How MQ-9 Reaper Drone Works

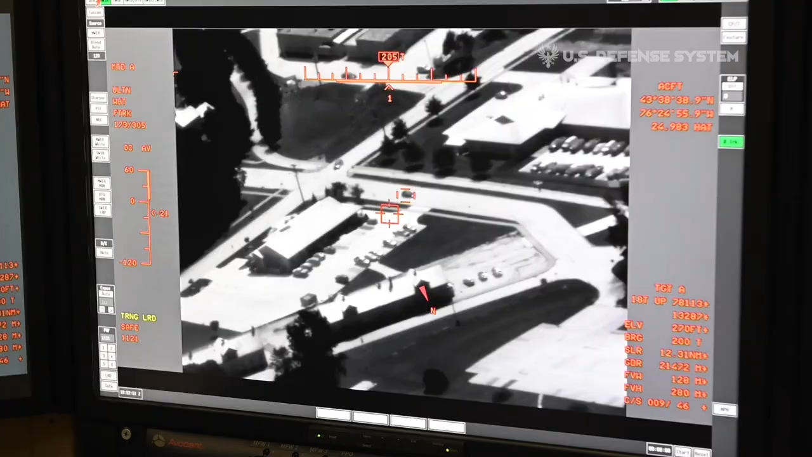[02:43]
The MQ-9 baseline system carries the multi-spectral targeting system,
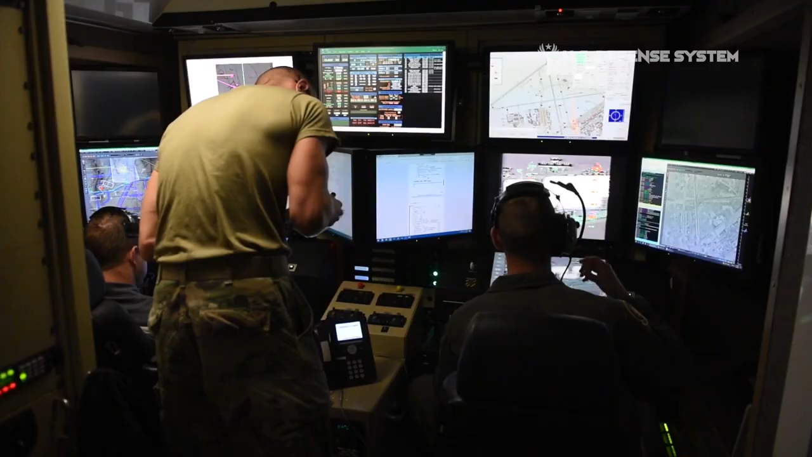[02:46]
which has a robust suite of visual sensors for targeting.
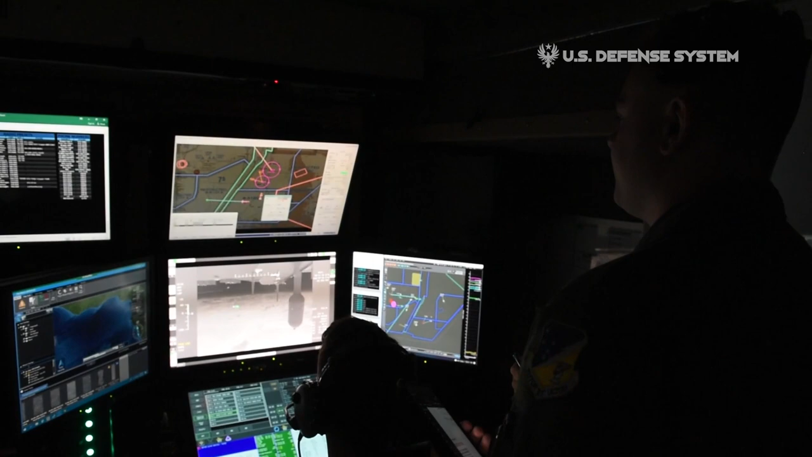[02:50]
The MTS-B integrates an infrared sensor,
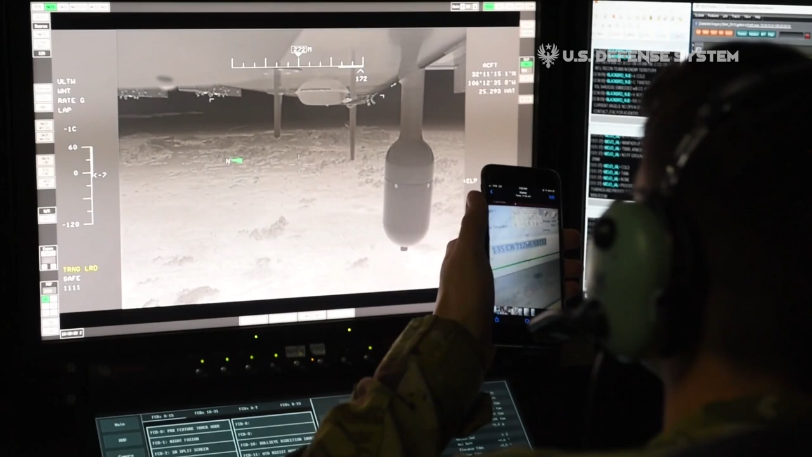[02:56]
image-intensified TV camera, laser designator, and laser illuminator.